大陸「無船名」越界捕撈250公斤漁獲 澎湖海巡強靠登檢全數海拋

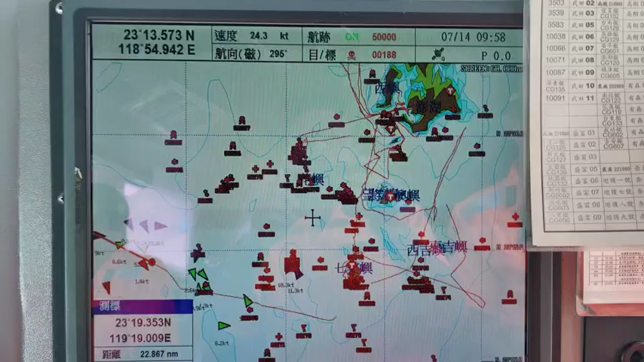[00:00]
現在是中華民國112年7月10號目前時間是凍波58
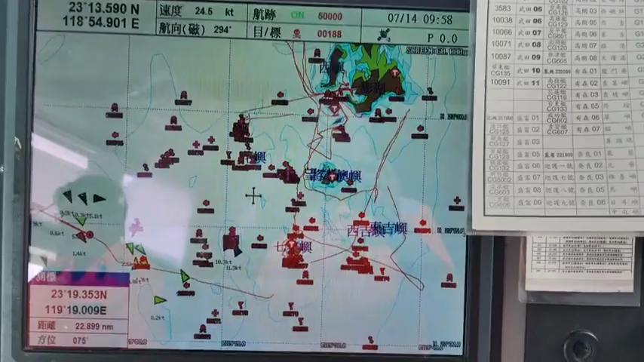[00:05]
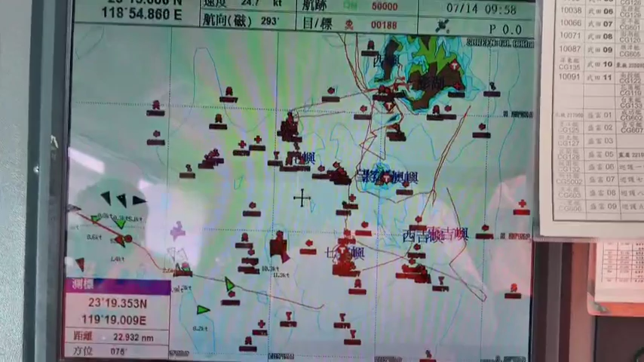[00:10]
目前本來位置在231311854
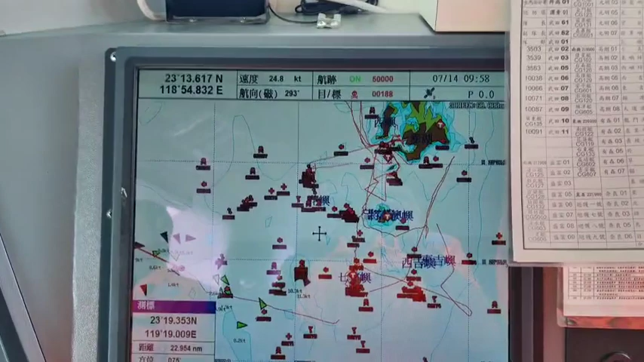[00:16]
距離貓與西南22.
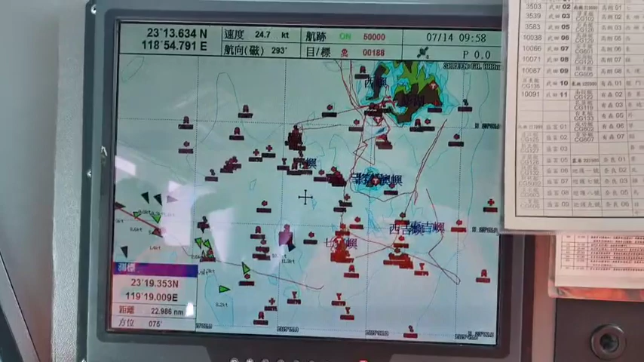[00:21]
9海里本來牧師在前往約1海里左右的回燒大陸遺產回歸夜區周圍
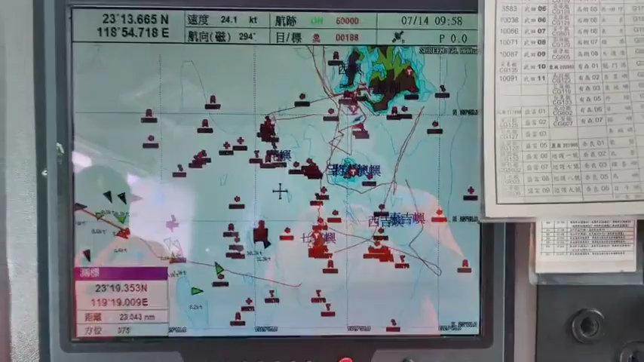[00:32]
本來將前往進行查看接下來要做掉